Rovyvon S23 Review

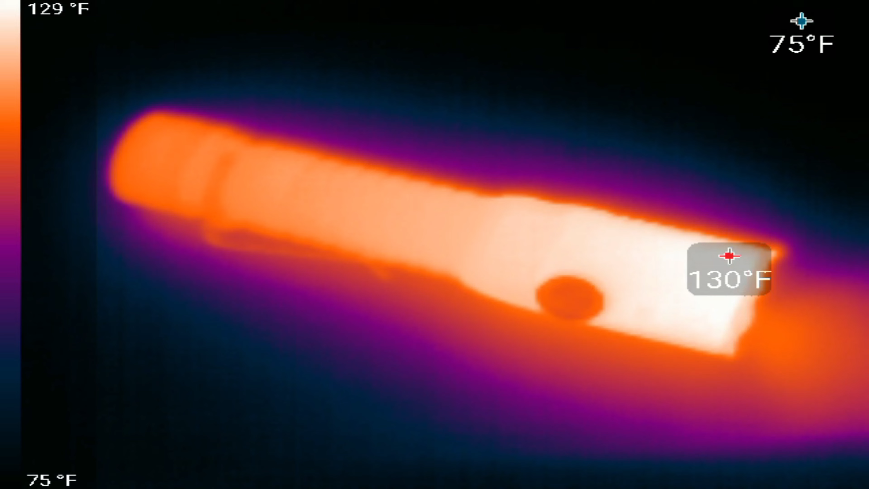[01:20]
On screen: scale top 129°F, scale bottom 75°F
And during my thermal test in the 2200 lumen high mode, the S23 reached a max thermal output of 130 degrees Fahrenheit or 54 degrees Celsius after about 1 hour and 50 minutes of use.